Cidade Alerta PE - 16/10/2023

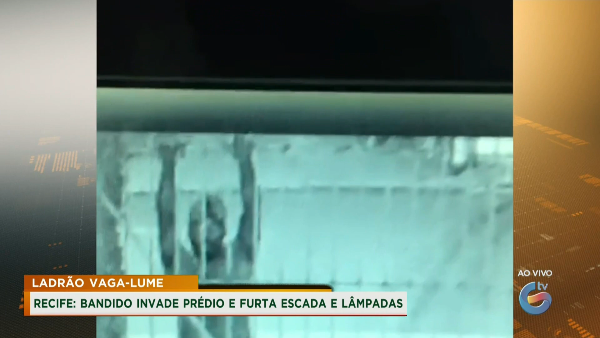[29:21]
Meu Deus do céu, olha, eu não sei não, cada dia mais me surpreende, plena segunda-feira, hein, Irânio? Em plena segunda-feira um negócio desse, olha lá, e ele foi brincar de vagalume,
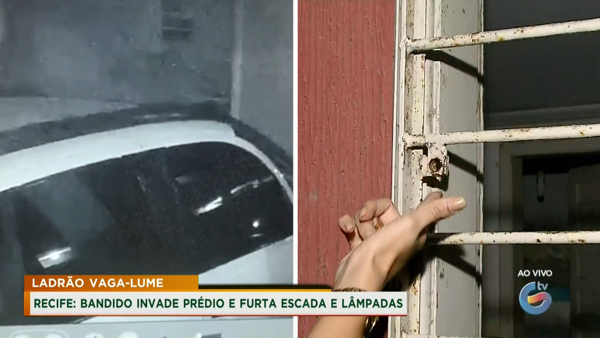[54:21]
um cadeado que ficava aqui, na verdade, em cima, serrou o cadeado que ficava embaixo, isso foi ontem, 10 da noite, isso foi, né, no domingo, 10 da noite, veja aí, serrou o cadeado daqui,
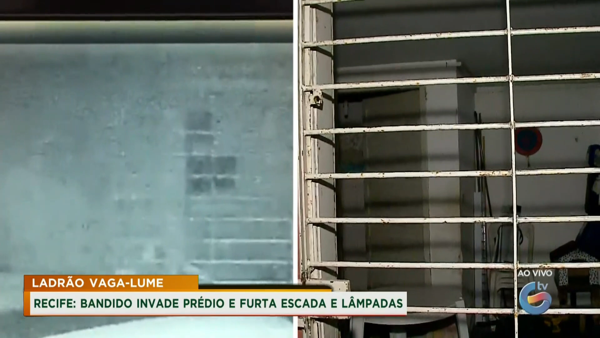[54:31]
serrou o cadeado, conseguiu entrar, levou as escadas de alumínio,
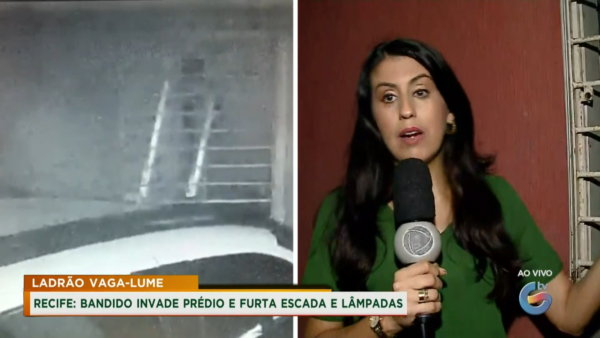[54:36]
que ficavam aqui guardadas, tem causado, é lógico, muita preocupação entre os moradores,
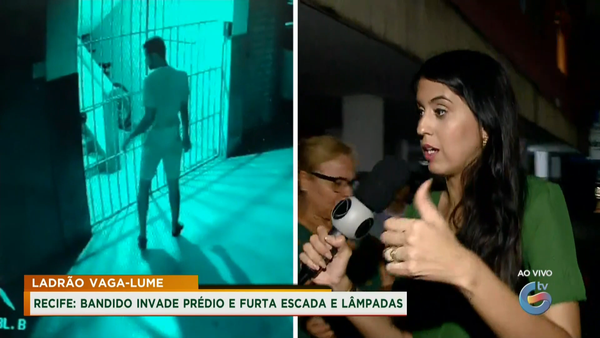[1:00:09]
As imagens que a gente está exibindo aí agora, da grade, do portão, que dá acesso aos apartamentos.
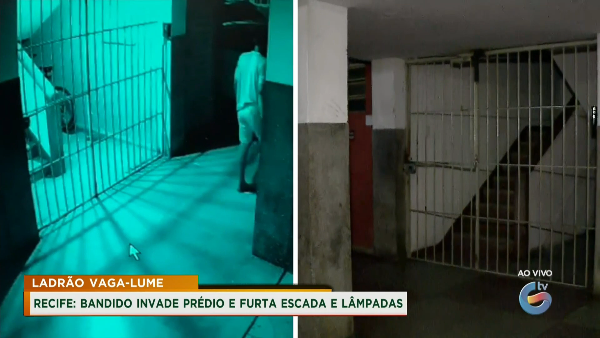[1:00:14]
Então, você observa aí nas imagens, que eram as imagens que eu prometi agora há pouco, que ele força bastante essa grade, por pouco não entrou. Como disse a moradora, a grade é até mais forte do que eles pensavam, porque teve uma hora que ele praticamente se pendurou nessa grade,
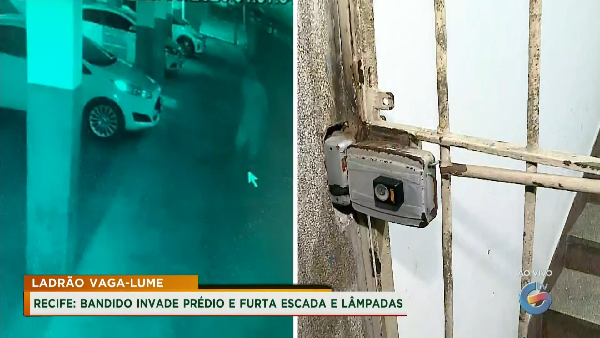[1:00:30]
puxando, forçando muito. A gente até acredita que era para pegar as bicicletas que estavam aqui,